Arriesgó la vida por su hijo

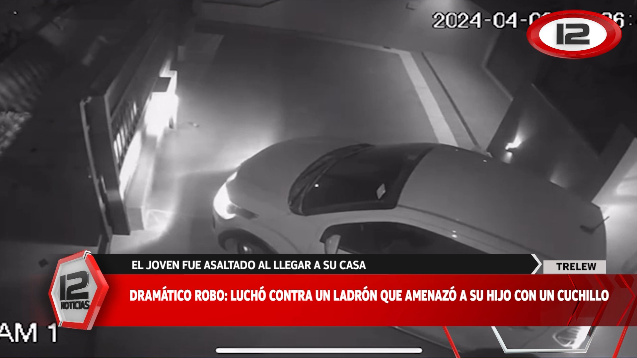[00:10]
de 1,80 aproximadamente, escribiendo un arma blanca, lo intenta hacer descender del rodado, lo hace descender para sustraer el mismo, ahí en unos segundos forcejea con el padre de la víctima, lo cual esto hace que el delincuente solitario se dé inmediatamente a la fuga. Esto quedó registrado, como han salido en las redes sociales, quedó registrado en cámaras de seguridad, esto hace, bueno,